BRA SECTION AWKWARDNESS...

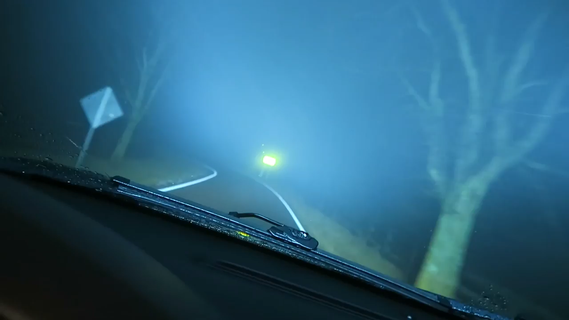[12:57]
Crazy foggy. This road, I got to be careful. I got to turn the camera on. I'm about to show y'all.